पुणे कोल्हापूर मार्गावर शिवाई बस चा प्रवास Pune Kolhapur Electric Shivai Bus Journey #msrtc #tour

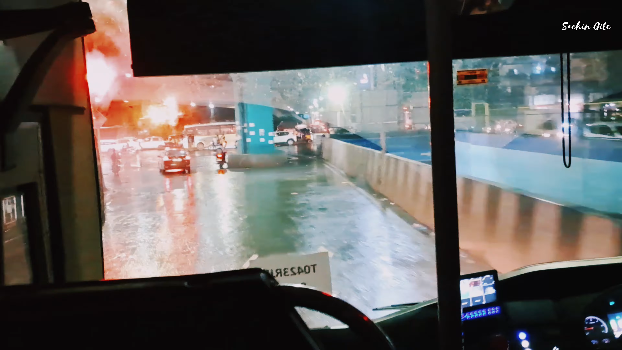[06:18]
रात्री 11:14 आपली बस स्वारगेट स्थानकातून निघाली आहे
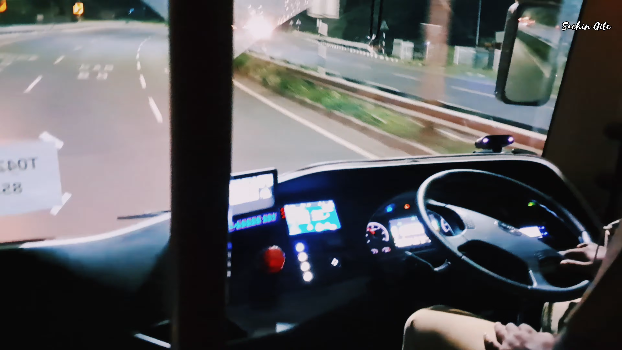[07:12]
पुण्यातून बाहेर पडल्यानंतर लागलेला हा खेड शिवापूरचा पहिला टोलनाका